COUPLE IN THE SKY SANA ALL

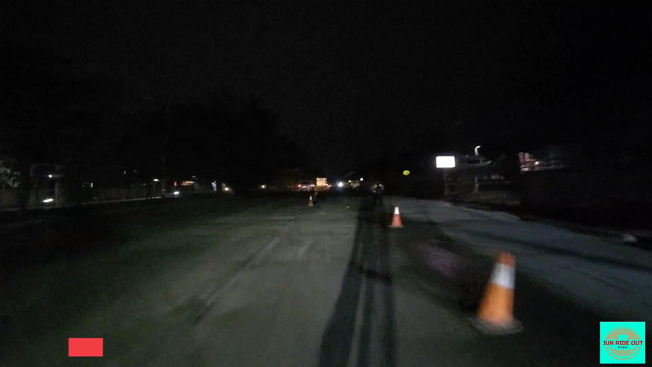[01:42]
Yun oh, na ginagawa ulit oh, noong nakaraang linggo ginagawa yung parting kaliwa, ngayon naman itong kanan naman
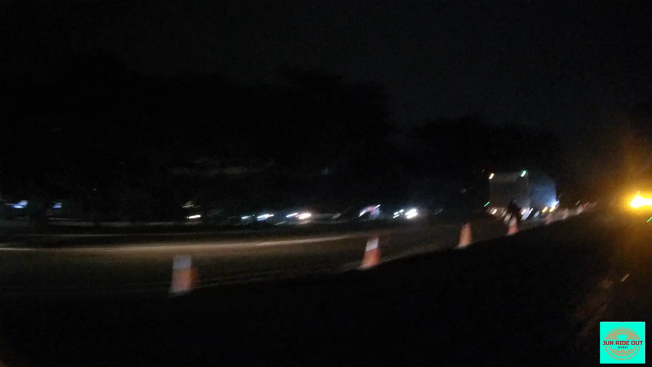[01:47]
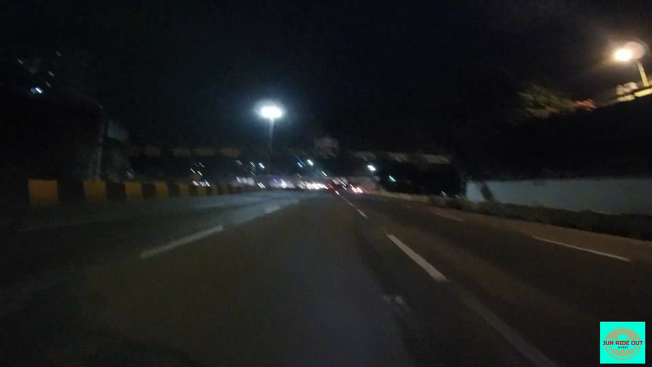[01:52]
dito sa puting, sa may C5. Pag hindi talaga kabisado dito at laging dumataan dito, magbubulaga na lang yung mga rider o biker kasi may kalsada dito na may umpak. Kaya so, maaari kang ma-accident eh pag hindi mo napansin talaga.
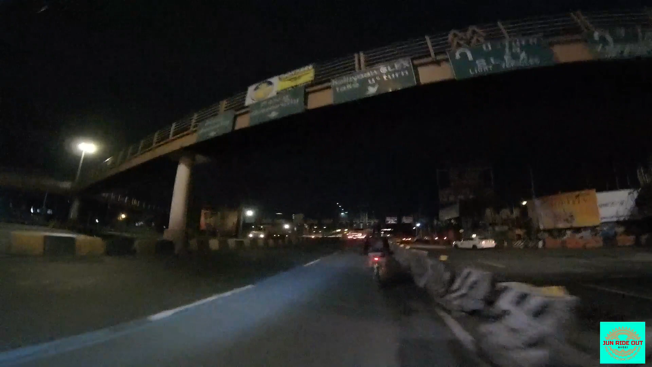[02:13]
Kasi ako dito, kilala ko na tong kalsada na to. Talaga may mga umbok talaga na kalsada dito. Tulad nito, meron talaga dito.